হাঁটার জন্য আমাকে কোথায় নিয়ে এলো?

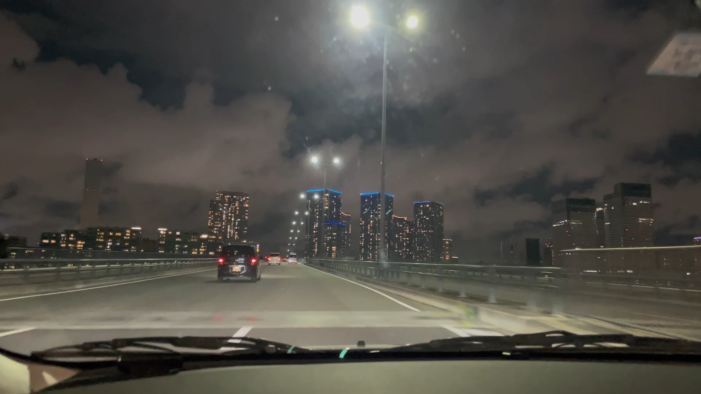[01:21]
এখান থেকে দুই পাশেই খুব সুন্দর দৃশ্য দেখা যায়, কিন্তু ব্রিজের উপর তো গাড়ি পার্ক করার কোনো ব্যবস্থা নেই, এই কারণে ব্রিজ থেকে নেমে এসেছি।
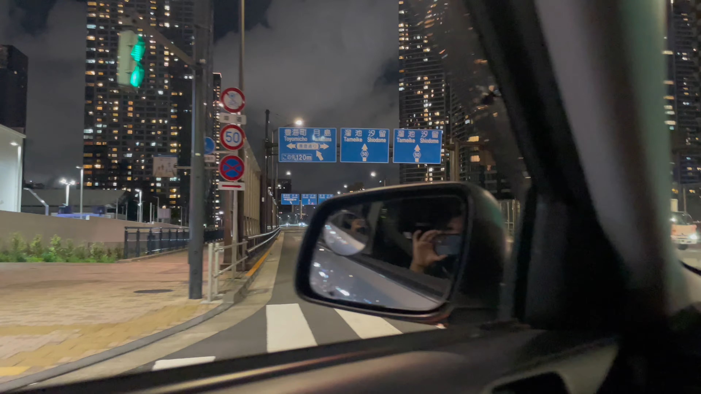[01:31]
আর ব্রিজ থেকে কাছে হবে এমন কোনো একটা পার্কিংয়ে যাচ্ছি আমরা, সেখানে গাড়ি রেখে তারপরে হেঁটে আসবো। দুই পাশেই হাই রাইজ বিল্ডিং, বেশ উঁচু উঁচু।
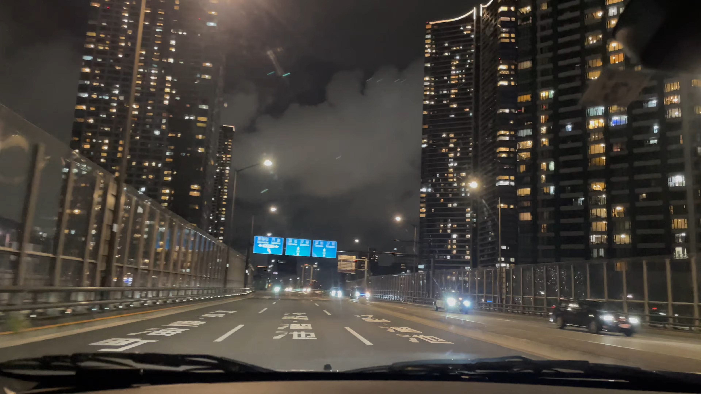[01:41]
যখন আমরা সিগন্যালে আটকে গিয়েছিলাম তখন আমি বিল্ডিংয়ের ফ্লোরগুলো গণনা করে দেখি, এক একটা বিল্ডিং 50 তলার মতো উচ্চতা।
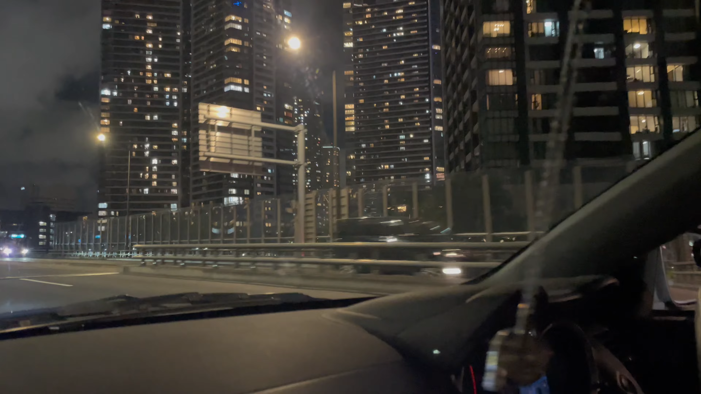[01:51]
এখানে এরকম বিল্ডিং দুই পাশেই অনেক, সবই হাই রাইজ বিল্ডিং আর দেখতে খুব সুন্দর লাগছে। রাতের বেলা তো জলজল করে জ্বলছে।